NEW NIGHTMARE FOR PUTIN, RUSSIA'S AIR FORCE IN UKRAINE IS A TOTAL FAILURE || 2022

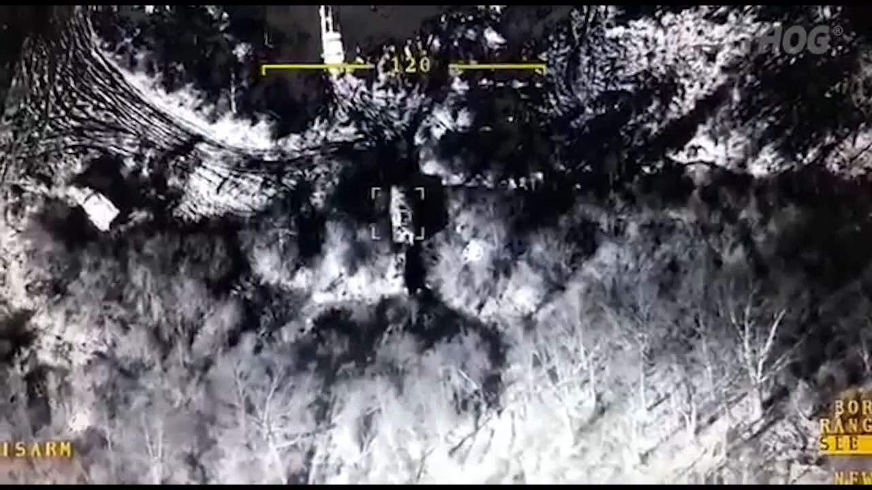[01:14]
The Barakter TB2 drone took over and Ukrainian fighters bombed Russia's armor to great effect.